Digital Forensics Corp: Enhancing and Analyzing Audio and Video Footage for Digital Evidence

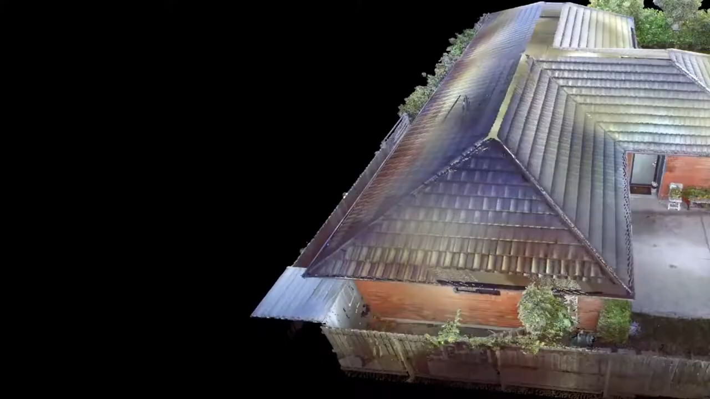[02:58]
At DFC, we provide analytic techniques such as 3D imaging, speed simulation, and reverse projection.
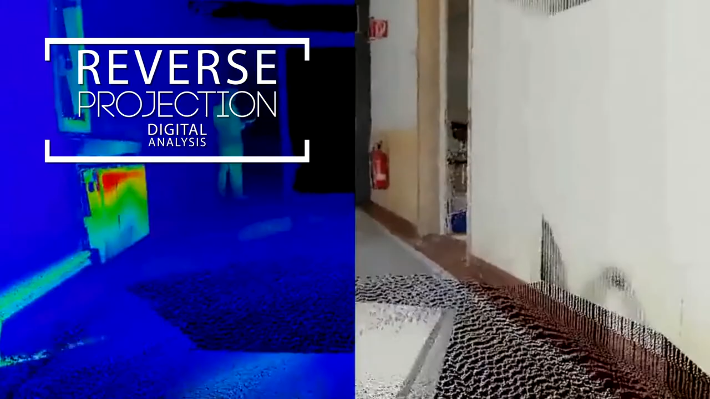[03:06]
These techniques are designed to build digital simulations,
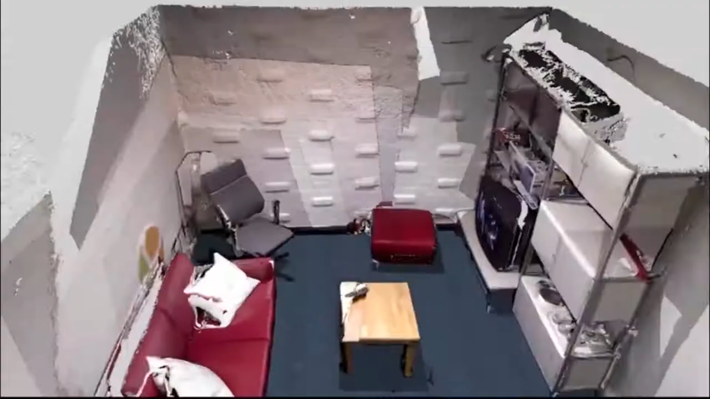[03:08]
incorporating information from video sources and extrapolating key data such as vehicle speeds or even the sizes of people or objects within the frame.